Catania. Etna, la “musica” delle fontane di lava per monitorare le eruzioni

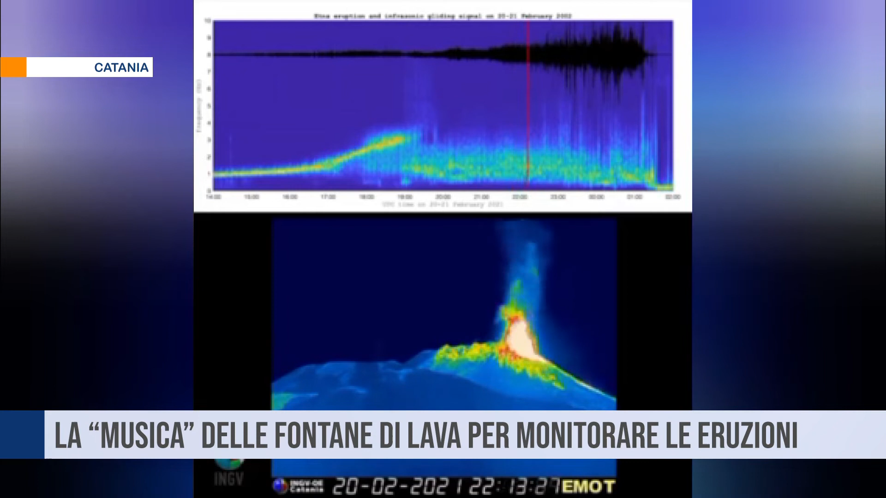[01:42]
preceduta da un intenso segnale acustico in banda infrasonica emesso dal cratere di sud-est oltre 24 ore prima dell'inizio dell'eruzione, caratterizzato da un progressivo aumento in frequenza.